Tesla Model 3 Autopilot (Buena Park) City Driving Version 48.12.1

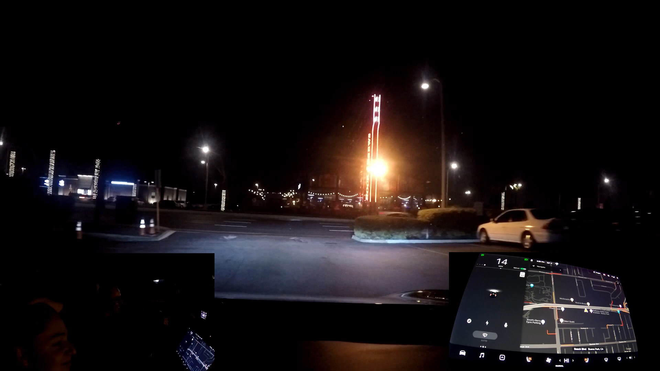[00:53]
Oh, goodness. All right. Oof, shit. Traffic looks moderate tonight.
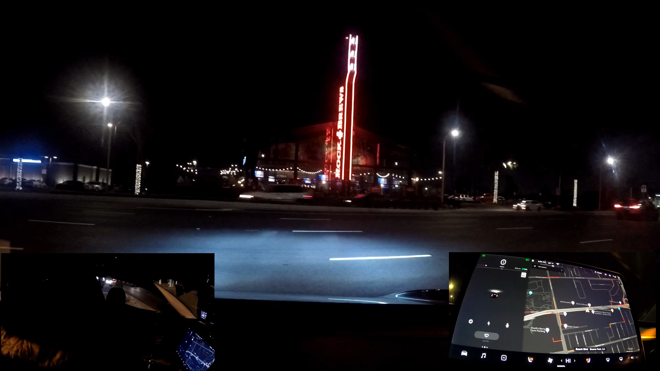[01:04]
All right, let's hit the road. Get on autopilot.
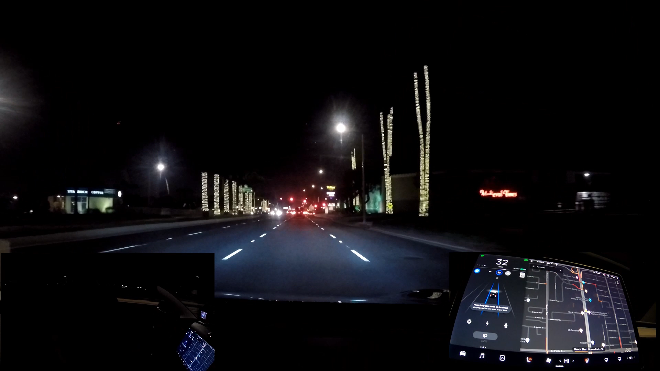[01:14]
It seems like it doesn't want to kick up to the full speed on autopilot when I first engage it out here. A lot of people out tonight. A lot of people walking around going to Knott's Berry Farm. Got about half the battery left.
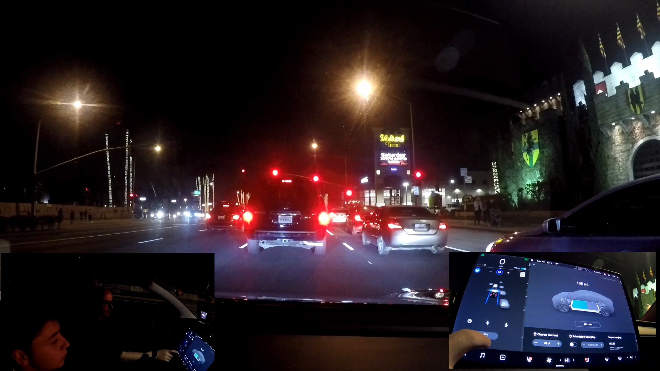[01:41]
Got about half the battery left. All right, here we go. Hands and feet off the throttle. Speeding up pretty slow.
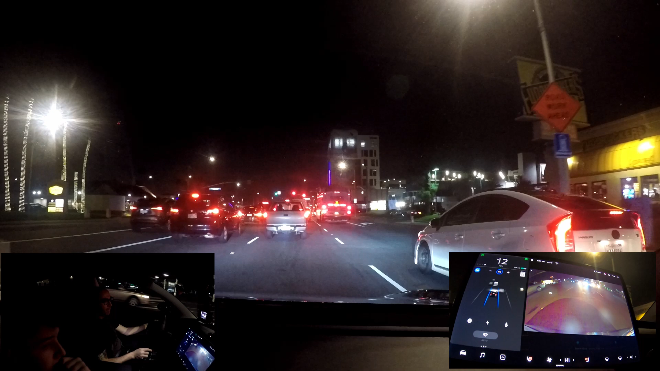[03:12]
It's definitely a better view on here. Oh, I forgot that we got the microphone. Oh, it's nice. Is that a truck? Yeah. Lower and sub-ride.
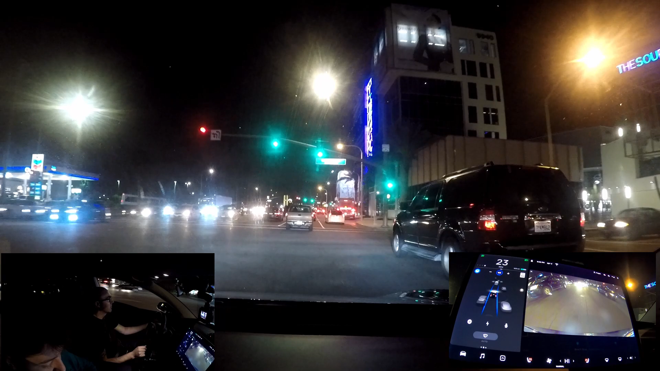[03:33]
Oh, there we go. There's a lot of intersections here. I don't know if I can even make any lane changes. All right, let's see what she does. That's a cool story behind that color. Oh, yeah. It's wrapped. No, that comes from factory. You have to sign a waiver.
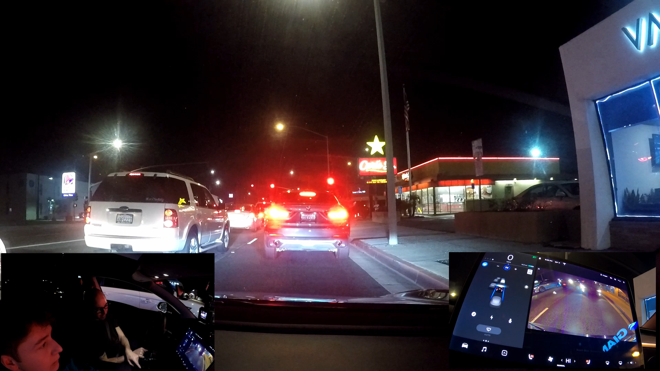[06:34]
But it has to be one solid piece. All right, we've got a green line. Let's see if we can make it through. Vape. Vape. Social. It's all gray in there, dude. It's all smoked out. All right, we're through the intersection.
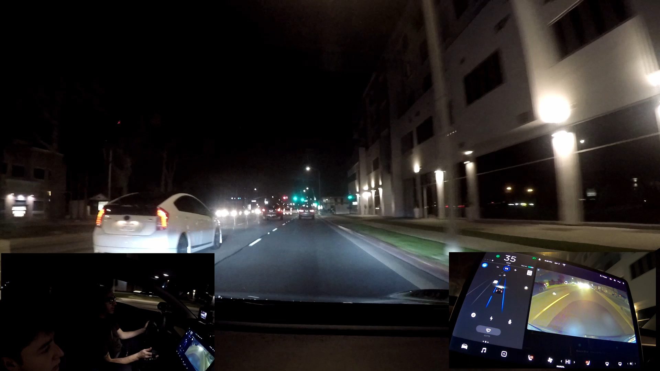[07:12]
Maybe over again. Let's try another lane change. It's not open yet. But now it's open. It would be over. It's good. We can speed it up to 40. Looks like another lightning.
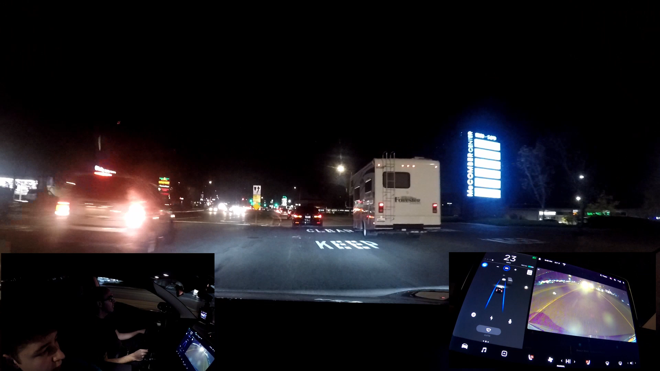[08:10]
Let's see what he does here. Is he going to keep me straight or is he going to put me in the left lane? He doesn't know what to do. Oh! He's taking it. He didn't know what to do. All right. All right, back on autopilot. Good. Do a lane change here. Do I have room? Not really. Now we're at 45. For some reason, it's not speeding up to the appropriate speeds here.
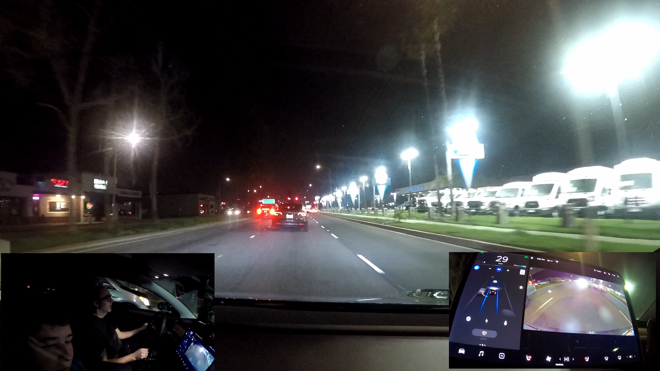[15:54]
You can tell that model 3 is coasting the brakes aren't on and they're slowing down. Just using the rejay. Ooh. Yeah. It's not an M3. It looks like it's a 3 series but I don't know what it is. I almost think that car is an autopilot too in front of us because look at this we're both at the same speed cruising. We're just like